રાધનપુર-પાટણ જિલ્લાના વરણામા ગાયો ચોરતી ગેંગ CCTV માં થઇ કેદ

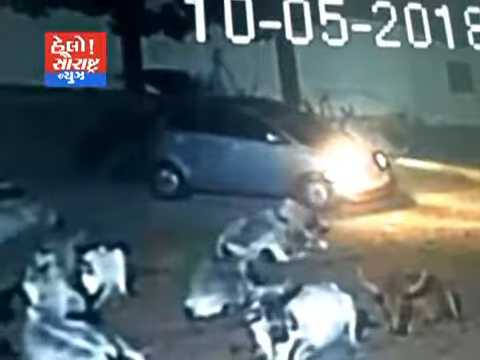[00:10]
રાત્રે નાની વીઆઈપી ગાડીમાં આવીને ગાયના વાછડા ચોરી જતી ટોળકી સીસીટીવી કેમેરામાં કેદ થઈ હતી.